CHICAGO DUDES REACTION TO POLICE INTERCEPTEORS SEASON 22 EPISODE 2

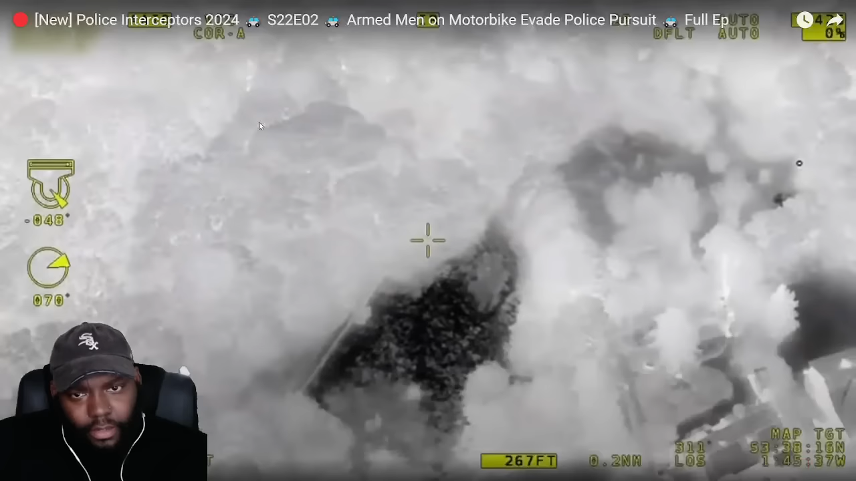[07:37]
40 million candle... Even so, this is needle in a haystack stuff.
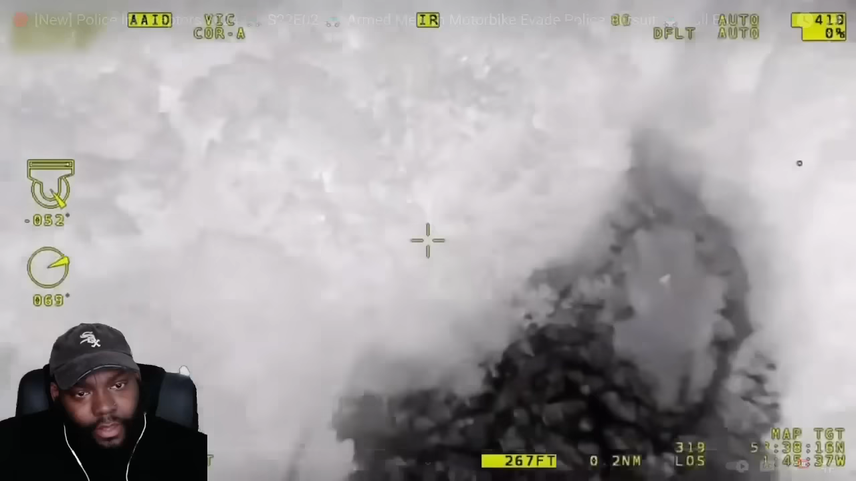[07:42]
I still can't see nothing. The trees at this moment in time. We've got the thermal out area contained. They're in danger of losing them.
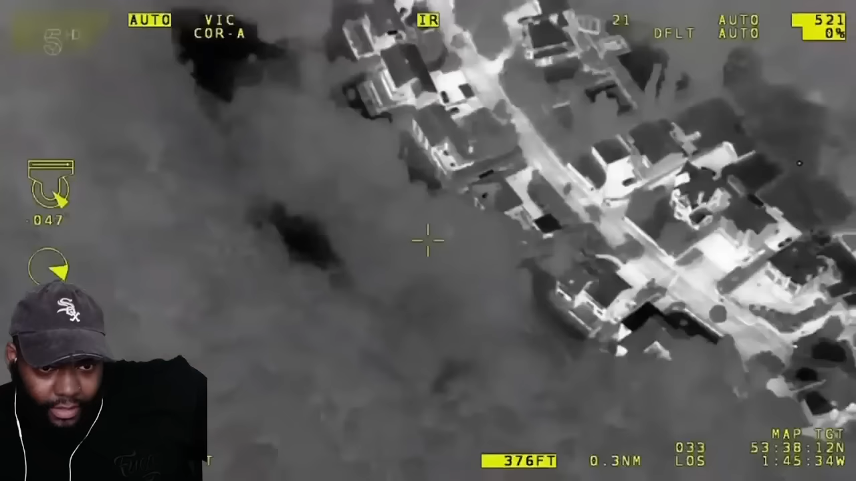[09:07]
We need a unit to Longley Road, please. There's like a large house, and they're in and around the back garden of that.
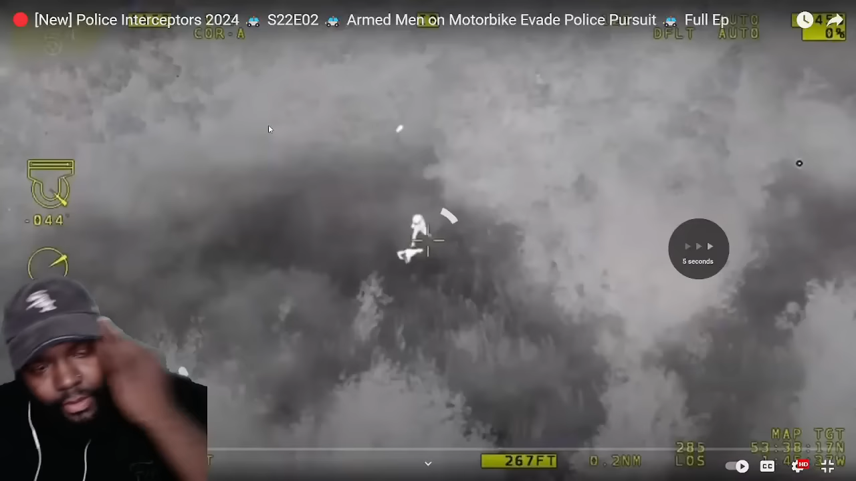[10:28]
They bailed into a wood. They are very fast. Reports say the men had machetes and a sawn-off shotgun.
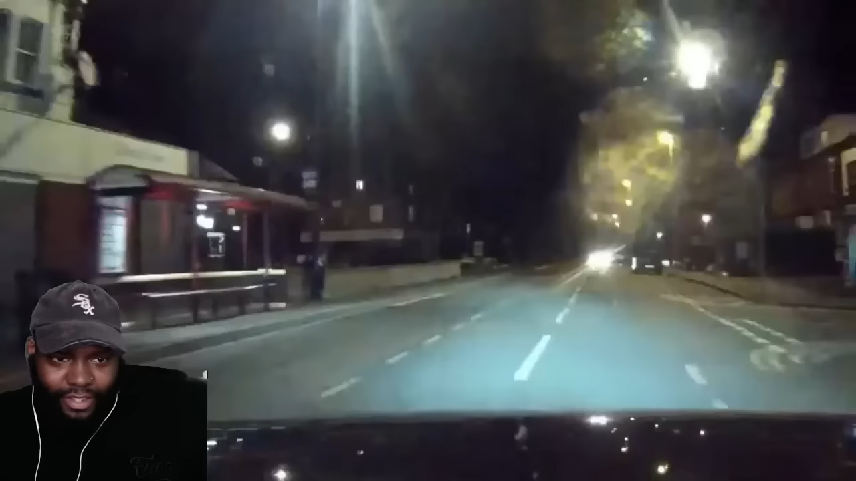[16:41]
And that's there they go. The stolen car. She looked like she chewed gum good.
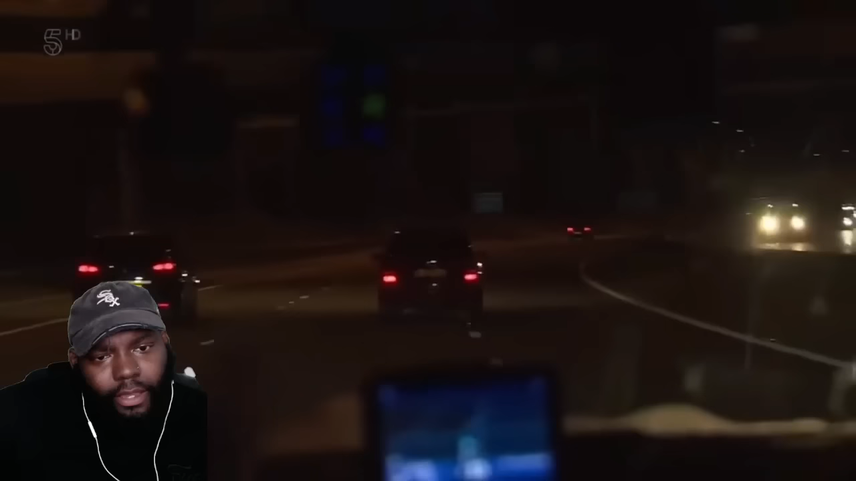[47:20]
The car's doing a fair impression of a slalom skier on the piste.